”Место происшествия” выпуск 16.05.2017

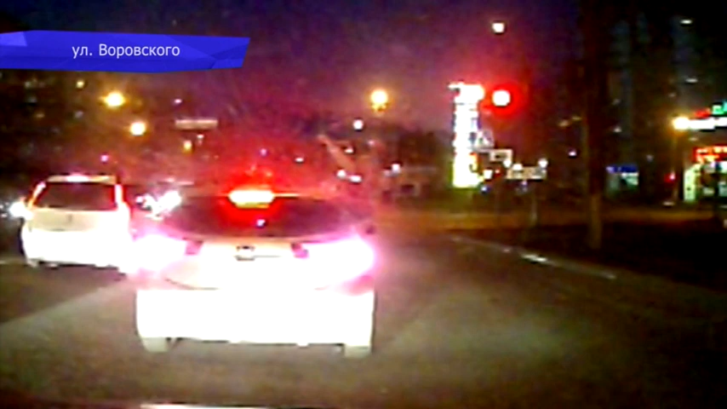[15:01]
Молодой человек высунулся из окна иномарки. Он размахивал руками и что-то кричал водителю. И пассажиру стоит напомнить, что такие поездки могут привести не только к штрафу, но и к печальным последствиям. На улице Ульяновской водитель машины с камеры пропустил утку.